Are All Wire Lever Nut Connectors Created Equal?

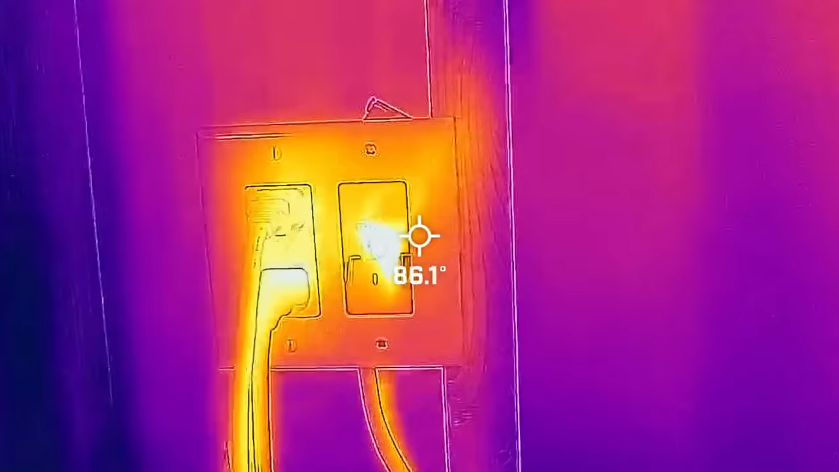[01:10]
and then we'll use a thermal camera on my iPhone to see how much are they actually heating
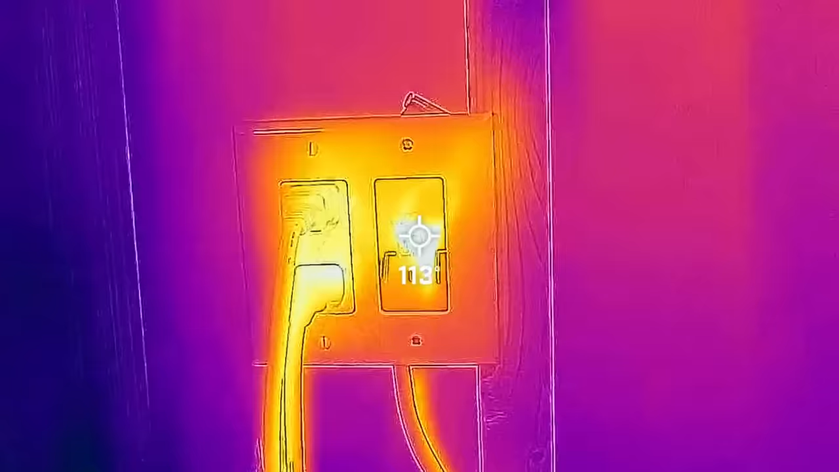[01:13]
up and are they heating up more than what we saw with the WAGO 221 lever nut.
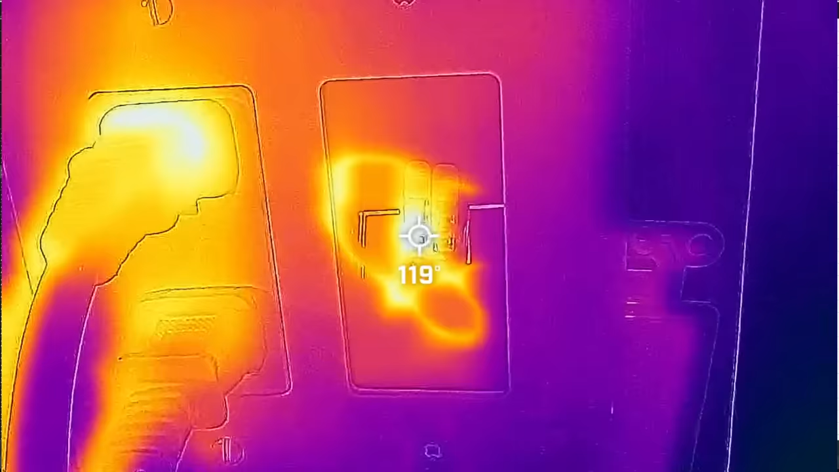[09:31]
So after 20 minutes of testing with 23 amps running through this circuit, I was five degrees Fahrenheit higher in knockoff number one compared to our worst case before,
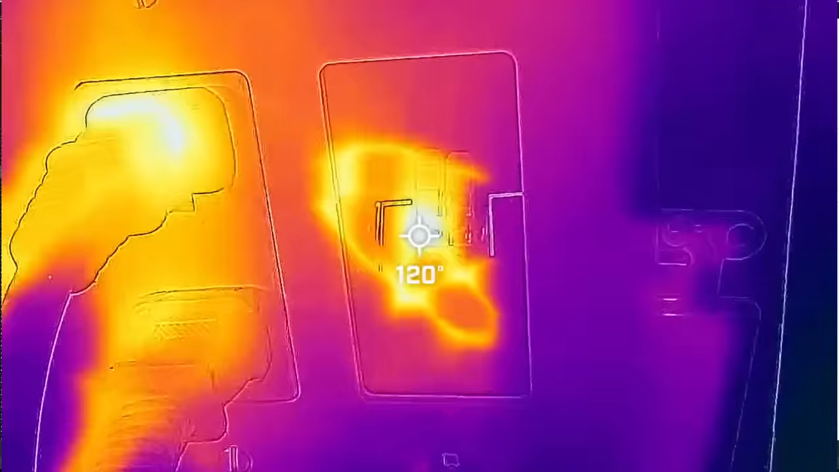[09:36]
which was the Waggo 221. Now, that's nothing compared to knockoff number two.